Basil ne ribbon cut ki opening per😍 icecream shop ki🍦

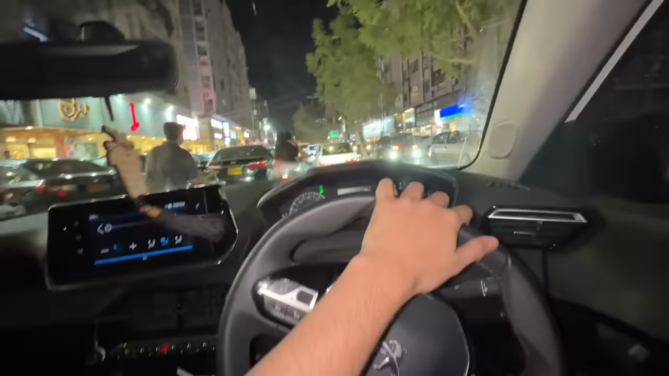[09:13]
चला चला चला चला, आज 10 फरोजा खत्म हो चुका है तो आप देखो भाई रोडों पे रश ही रश, शॉपिंग।
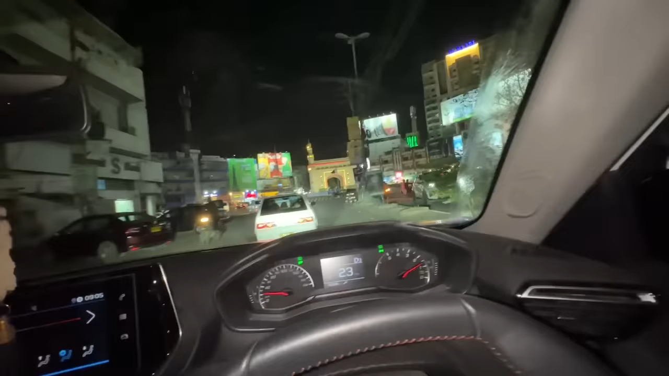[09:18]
अरे ये पहुंच चुके हैं हम बादराबाद, अब कहां मुड़े। हाँ 200 वाली लाइन में जाना है, हमें मुड़ना पड़ेगा लेफ्ट।
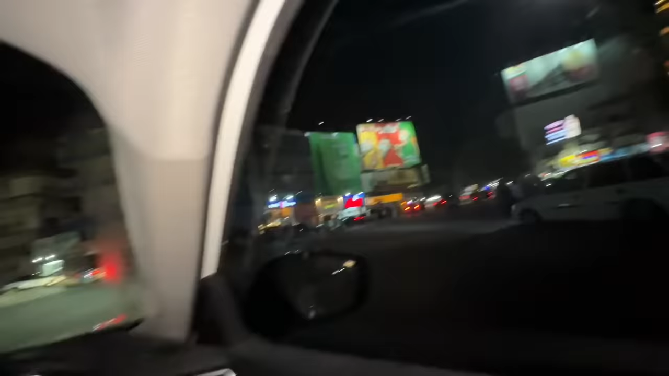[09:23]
इधर 4 चौराहे निकलते पता लगता बंदे को मुड़ना का है।
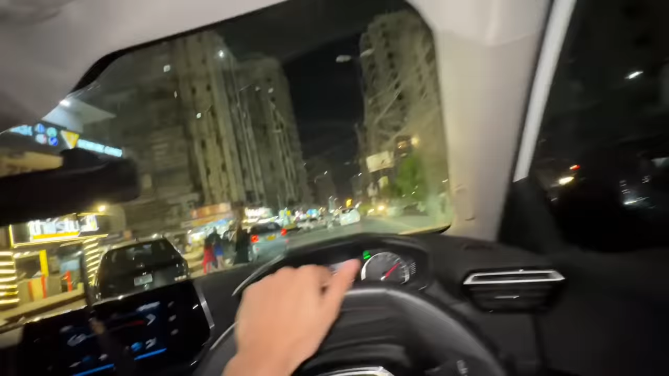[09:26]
ये 200 है, ये 6 आ गया है, अब सीधा जाना पड़ेगा भाई और सीधा।